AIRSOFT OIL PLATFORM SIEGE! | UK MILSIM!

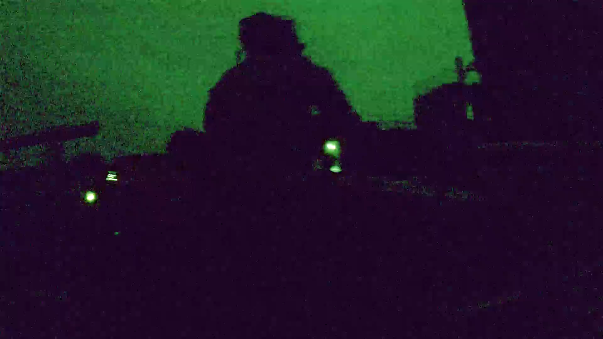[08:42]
Now as we got up onto the oil platform, the remaining Russian players who were still alive had actually fled from the platform and taken cover behind a wall on the opposite side of the runway. Now if somebody could provide me with covering fire, I was going to try and get across that runway in the cover of darkness and try and get a frag over that wall and take out the last of those players.